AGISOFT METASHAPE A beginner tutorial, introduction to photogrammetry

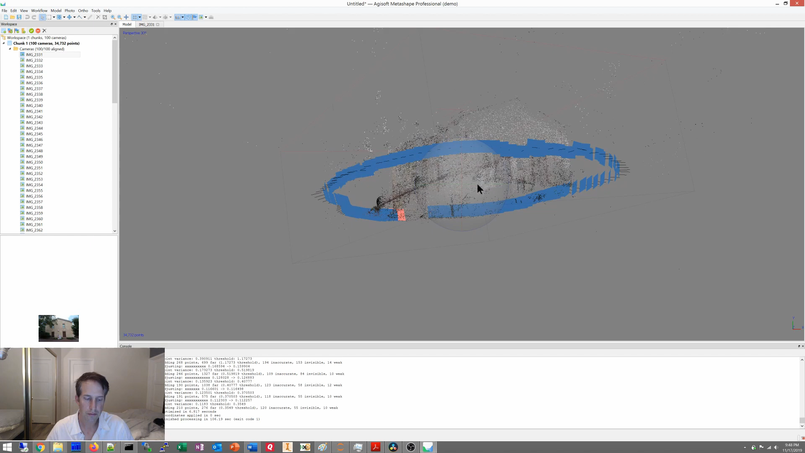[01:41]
Okay, so we've got our sparse cloud here.
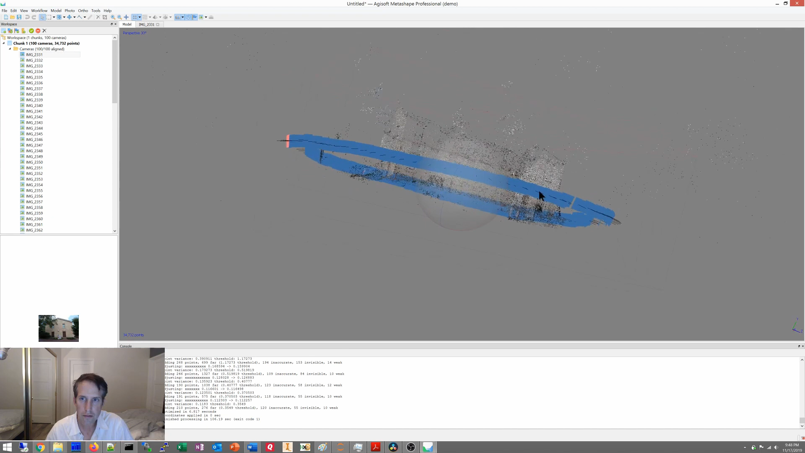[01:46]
I'm going to get rid of our cameras, so we can view it.
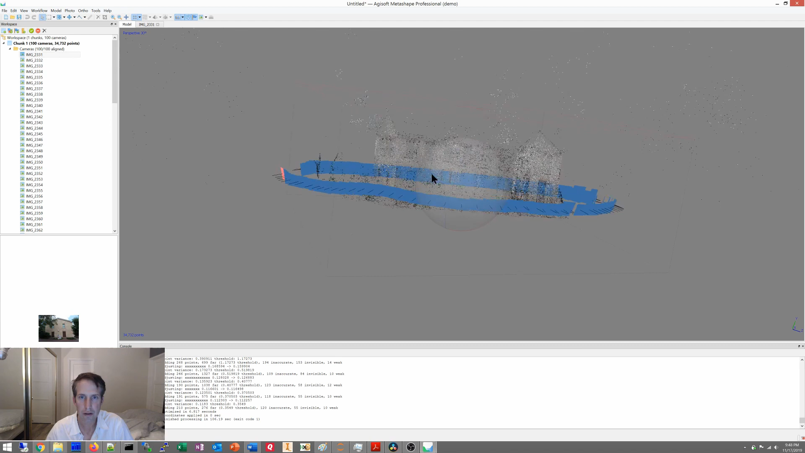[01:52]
We have all of them aligned, that's really what we care about, making sure all of our images align. Now we can go to the next step, and we can get our dense cloud. We're going to
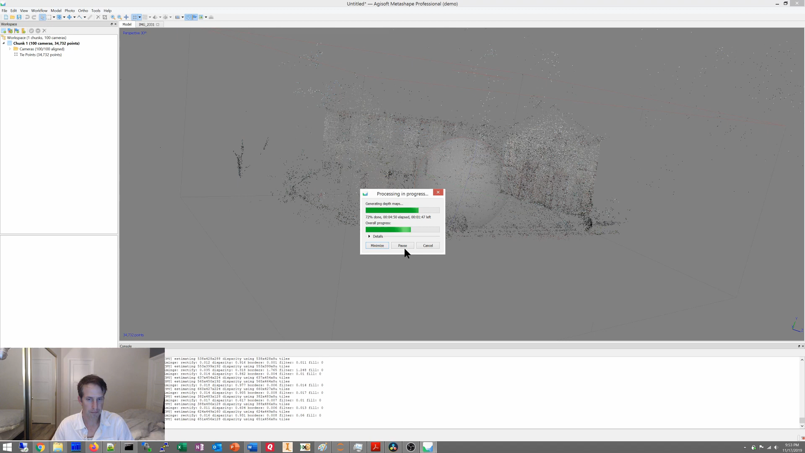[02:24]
start.
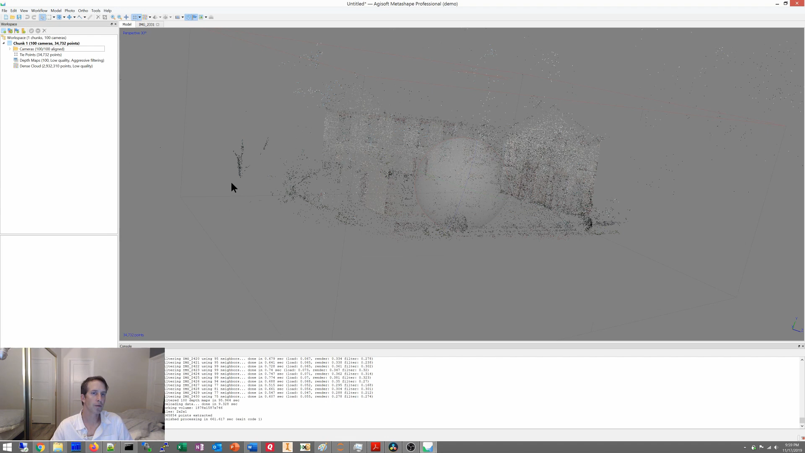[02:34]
All right, so we just finished up with the dense cloud,
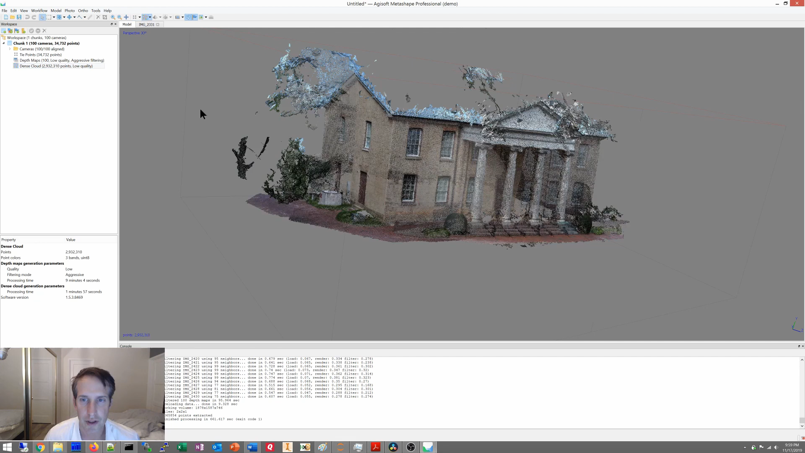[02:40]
let's take a look here and we have ourselves a model, but let's get rid of some of this junk and roll up.
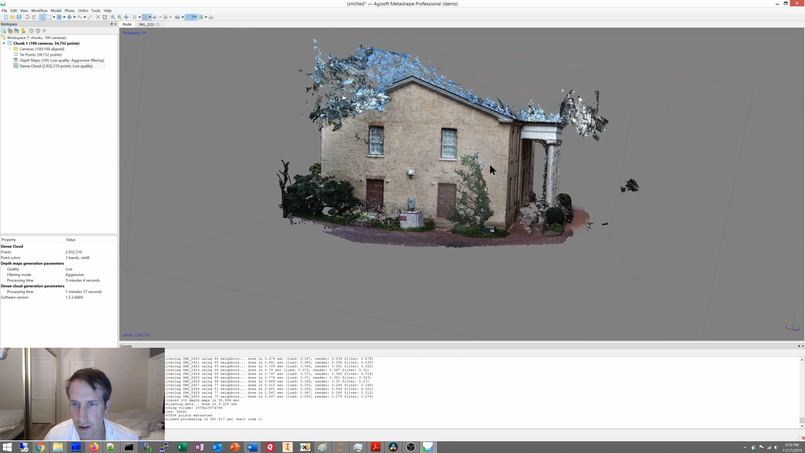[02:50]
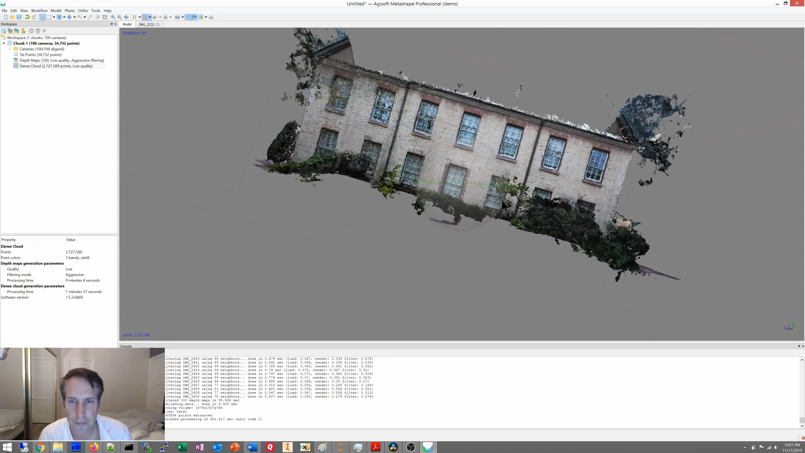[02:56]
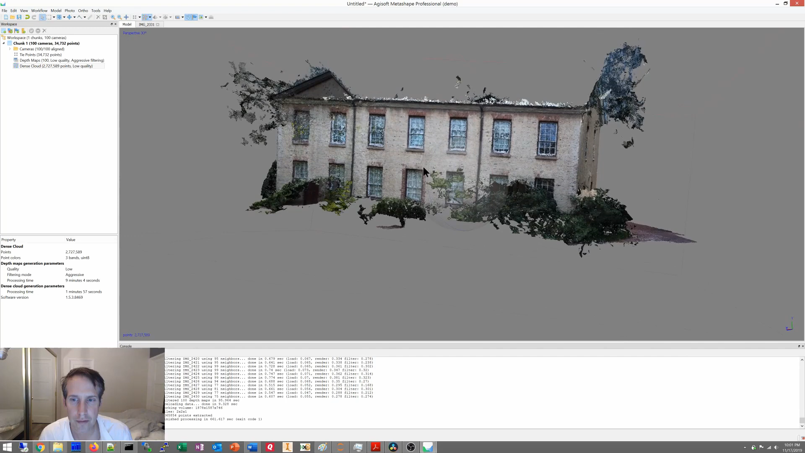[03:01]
All right, just rotate it all the way around.
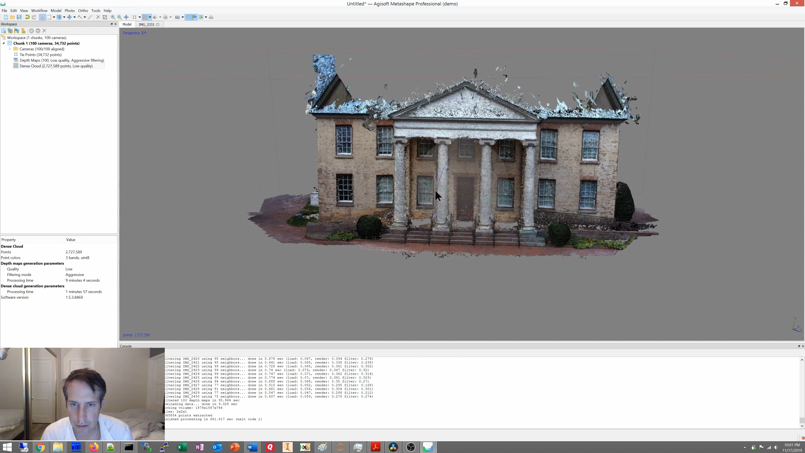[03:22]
All right, let's get started, next one, build mesh. Go for this, and then it's cloud.
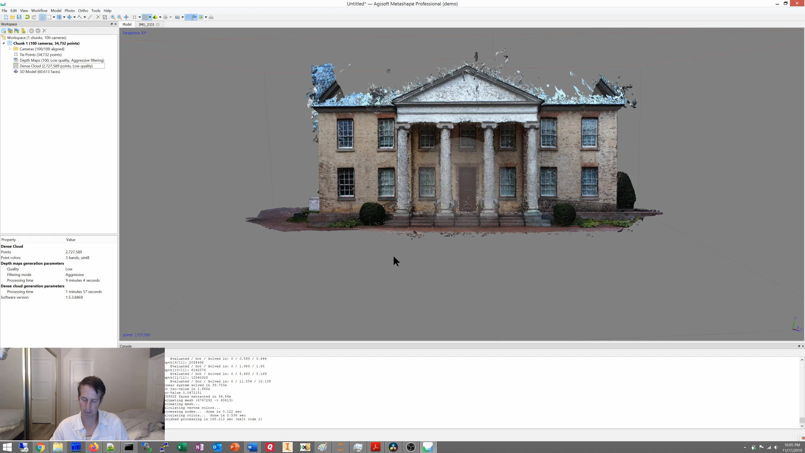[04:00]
All right, let's see what our 3D model looks like. Ooh, that is not very pretty. Well, that's why we have one more step, build texture. We're just going to go with that. All right,
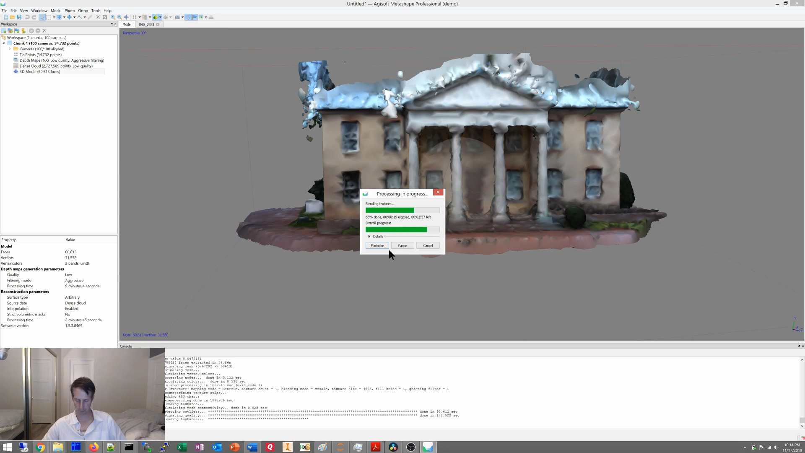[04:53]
let's get started. So, we just finished the 3D, finished up our texture.
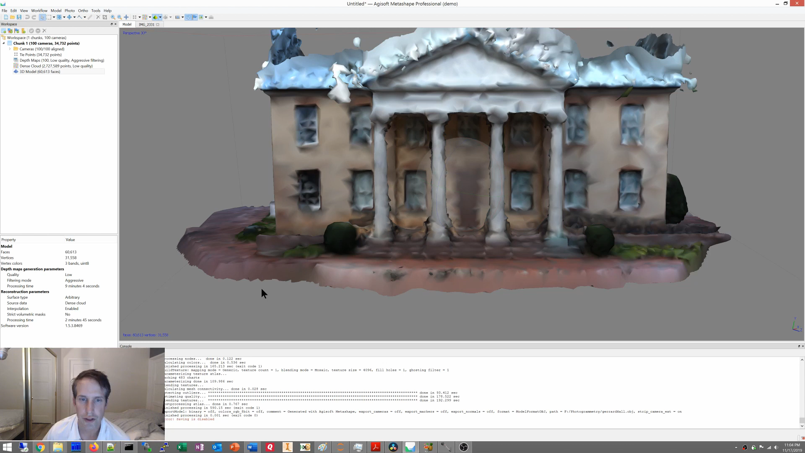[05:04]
So, we go to texture, it's just pyramid, it's our solid, wireframe, and then our textured output.
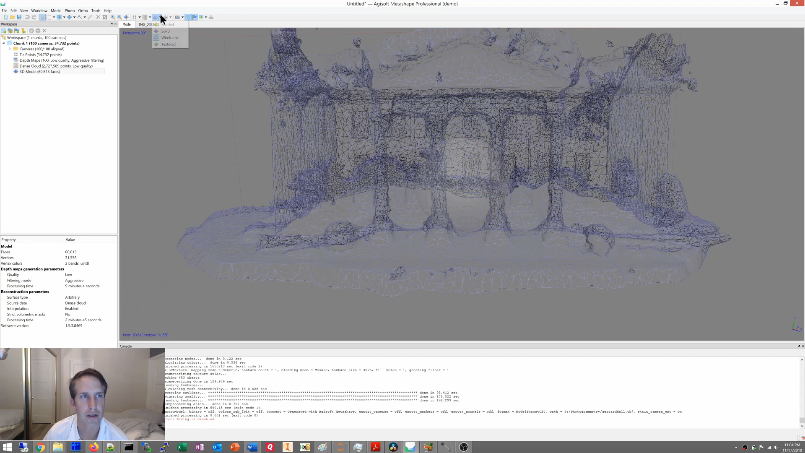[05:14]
Ah, you can see it looks a lot better. Much happier with this than that other one. So, I guess now, if I had myself a real version of the software, I could export it. Go in here and export, but I can't do that on this one. Anyways, that's how to create a model
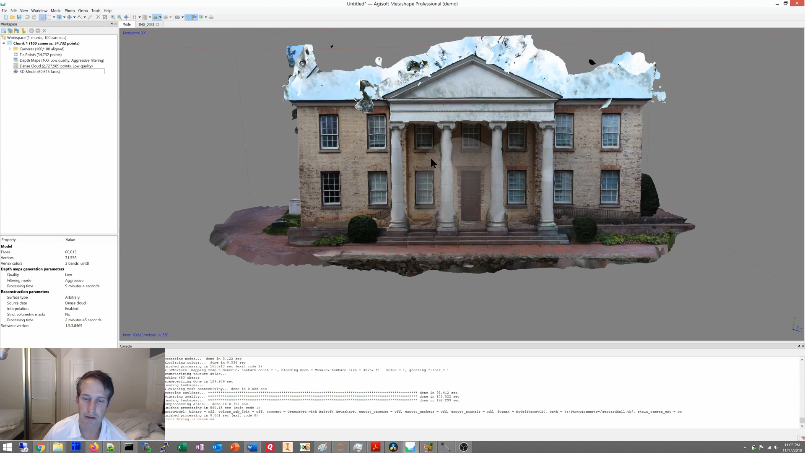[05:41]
in edge of soft metal shape. All right,